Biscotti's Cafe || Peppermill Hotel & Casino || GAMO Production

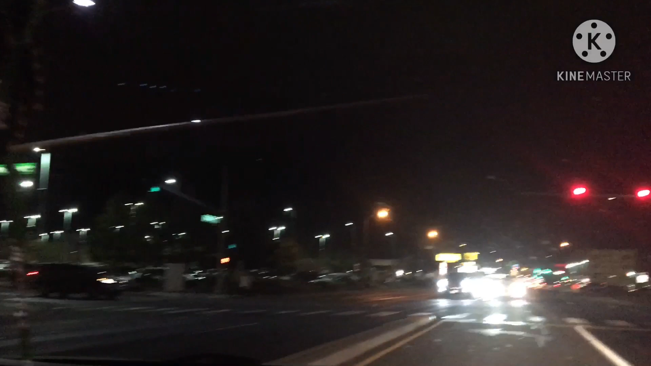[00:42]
And we're gonna make a left here. Ayan. Malaki. Ito yung isa sa mga ano,
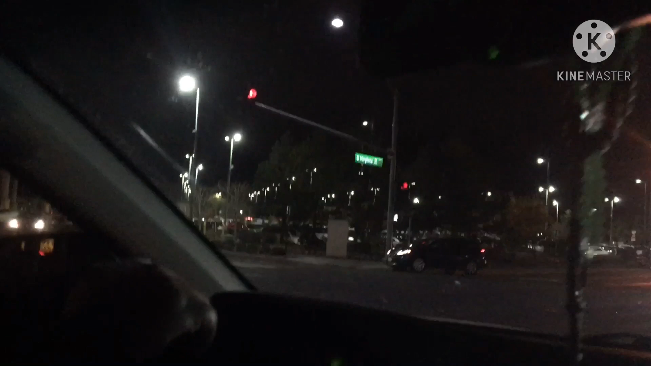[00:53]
pinaka-malaking casino at pinakakilalang casino dito sa Reno Limbada. Alrighty. I'll show you more when we go down. Ayan.